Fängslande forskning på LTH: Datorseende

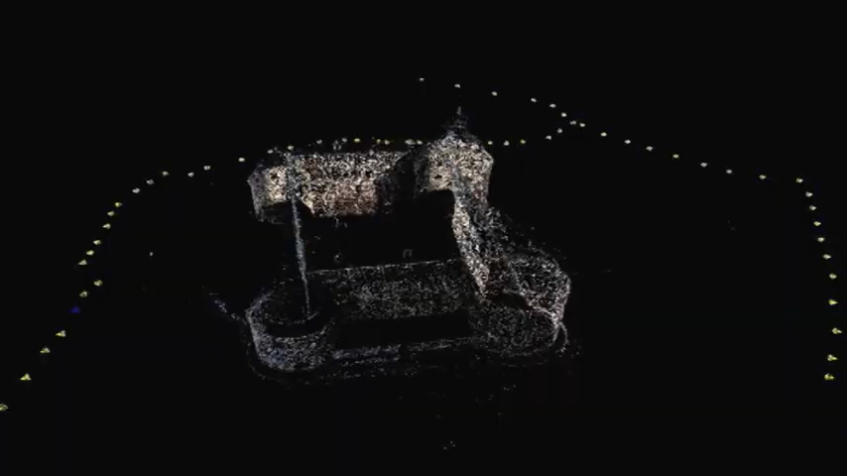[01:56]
Så här kan det se ut med ett par hundra bilder av Örebro slott.
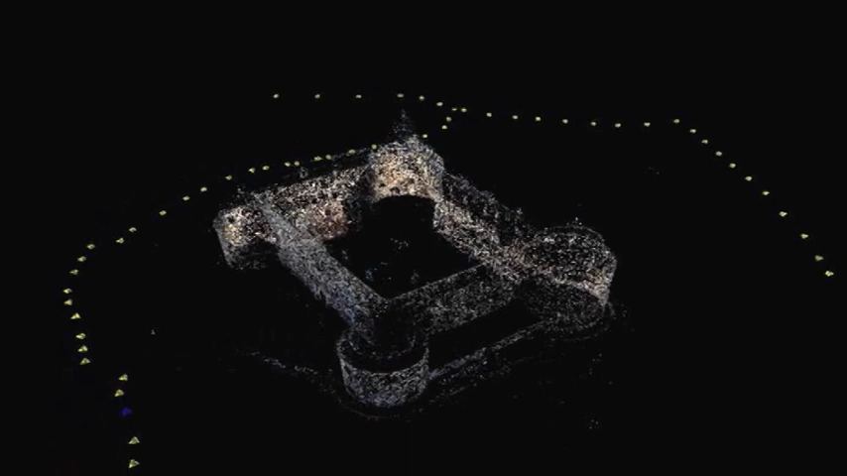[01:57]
Och allt det här är alltså automatiskt uträknat från de ursprungliga bilderna.